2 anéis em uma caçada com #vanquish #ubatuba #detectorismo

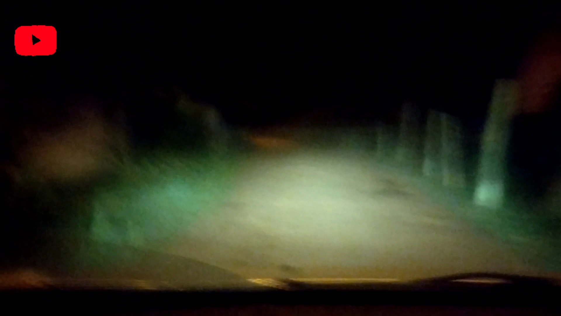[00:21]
Bom dia pessoal, bem vindos aí ao canal Detectando na Natureza Estamos partindo para a praia aí,
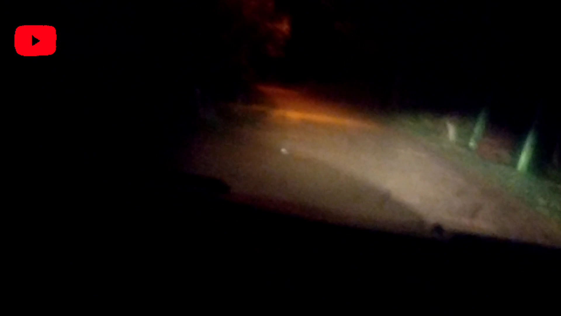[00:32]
agora 4h15 da madrugada O sol nem apareceu ainda Mas como a praia fica um pouquinho longe aqui A gente já vai partindo para chegar lá Vê se a gente pega uma maré baixa, se a gente dá alguma sorte lá Acha algum achadinho legalzinho lá, beleza pessoal? Acompanhe o canal aí